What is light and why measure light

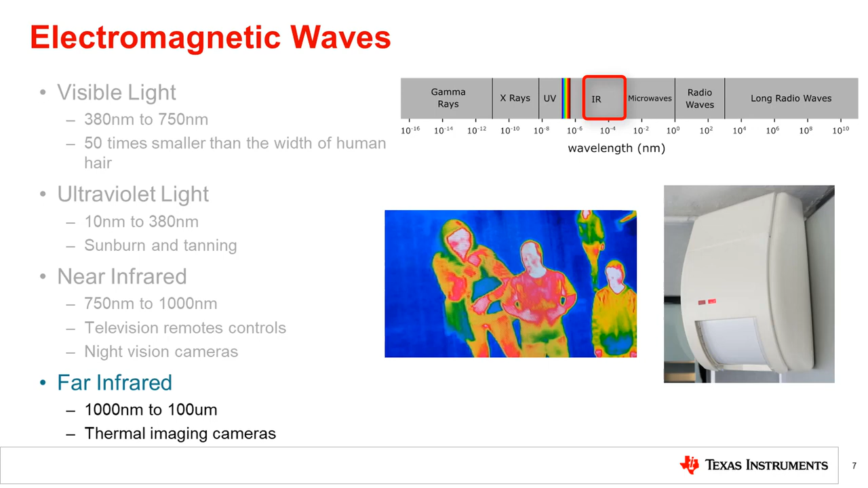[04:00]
It is also used in passive IR or PIR sensors like household motion detectors. The different types of light described can be measured using different types of light sensors.